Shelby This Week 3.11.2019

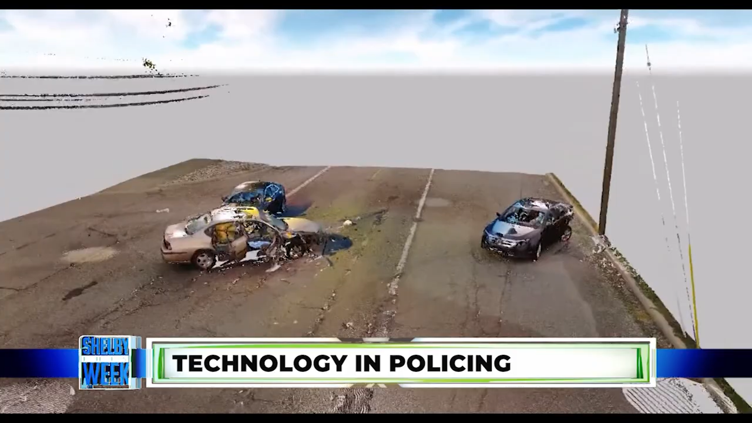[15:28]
Once the data is downloaded, all the separate scans can be stitched together to create a 3D model or reenactment of a scene.
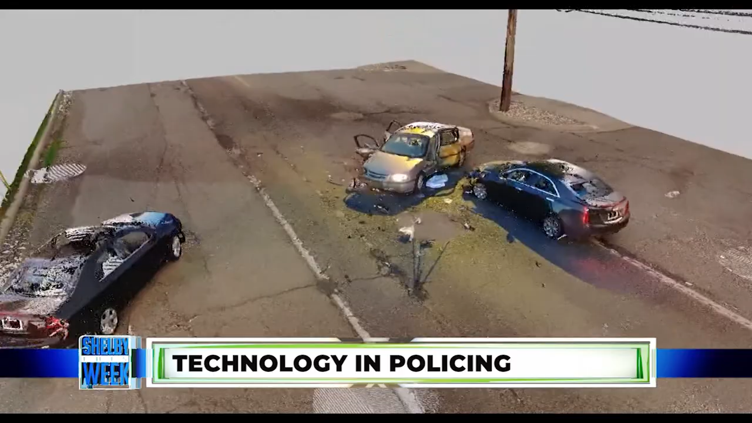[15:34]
The 3D scanner records more points of measurement than any other traditional measurement technique.